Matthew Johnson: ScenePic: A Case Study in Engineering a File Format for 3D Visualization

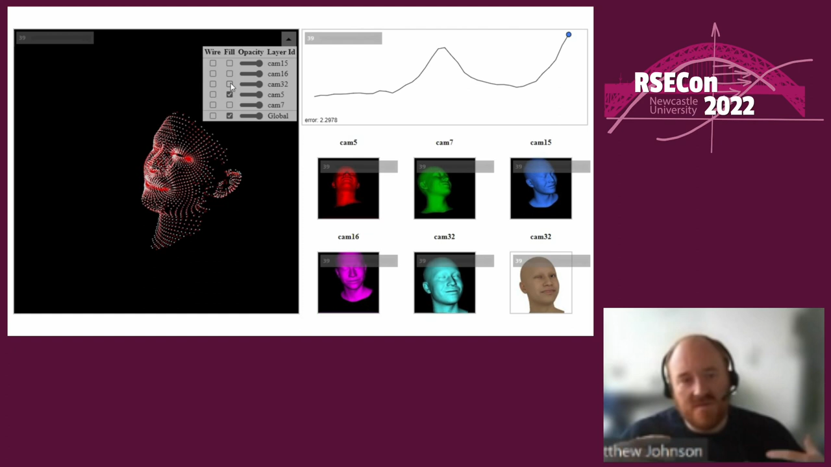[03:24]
time sequence in this particular case they can get a sense of you know where something is off and then kind of zoom in on the data to see exactly where the problems are. And so this is an example but you know all of these different components can be put together in any you
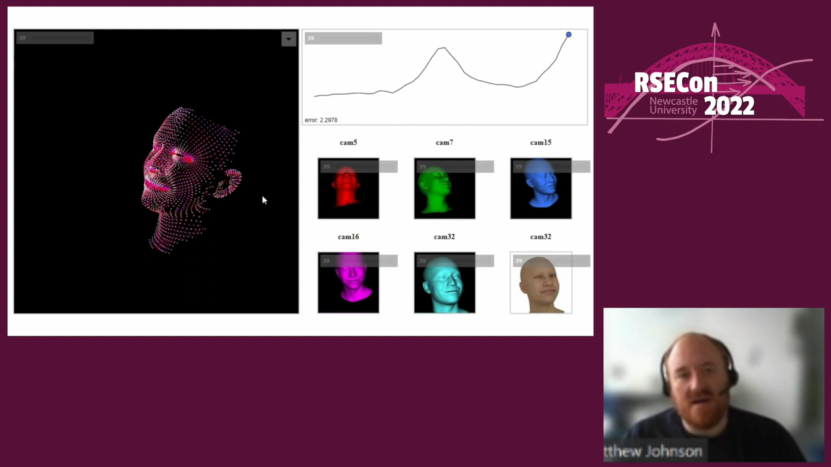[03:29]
know configuration you know there's kind of an infinite number of different you know potentials team picks you could build but it's all based off kind of the same fundamental technology.
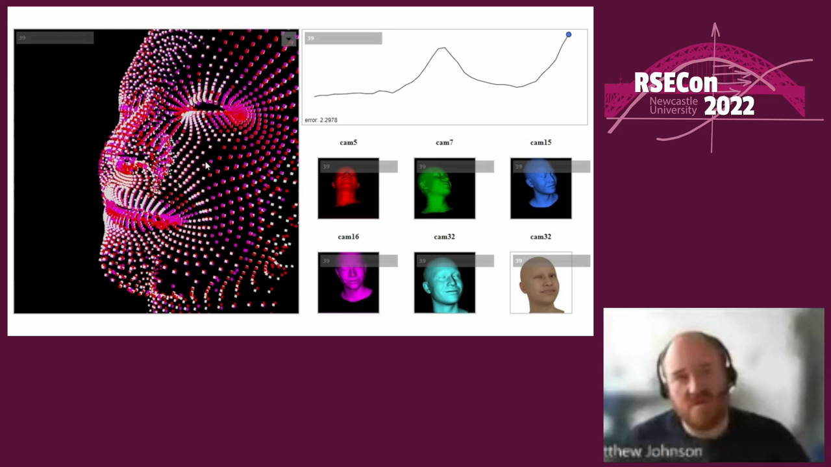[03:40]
So before we continue I just want to talk about what scene pick isn't because I think it's important. So first off scene pick is not a game engine. We have no interest in trying to build games in it and making it performance in that way or interactive in that way.